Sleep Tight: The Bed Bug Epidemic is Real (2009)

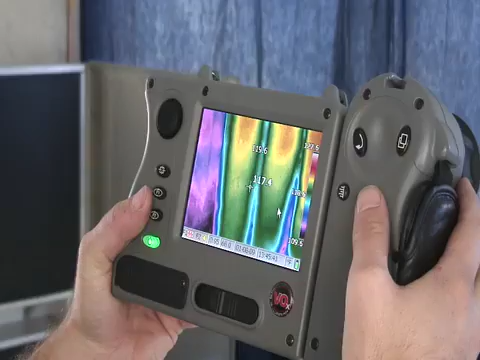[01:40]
The beauty of the technology is we use highly sensitive equipment to be able to introduce the heat in a precision manner.